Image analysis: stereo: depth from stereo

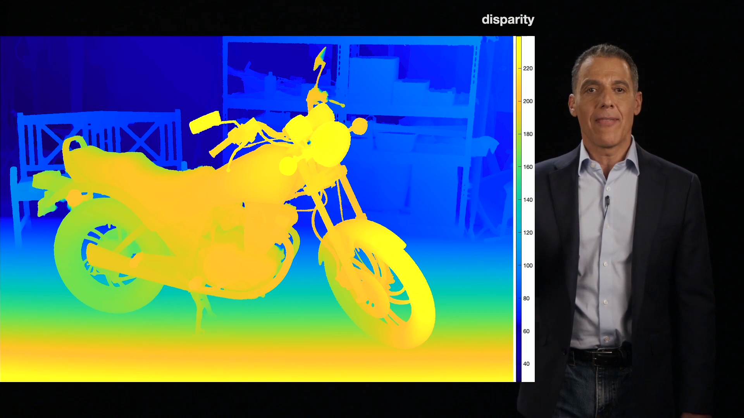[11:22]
And so what we're going to eventually do, and let me just give you an intuition for what this looked like, is for every pixel in that image, we're basically going to estimate motion. How much did something move from 0.1 to 0.2? And then that's going to be the disparity. If I know the focal length and the baseline, I can estimate Z. So here I'm just plotting for you the disparity color-coded.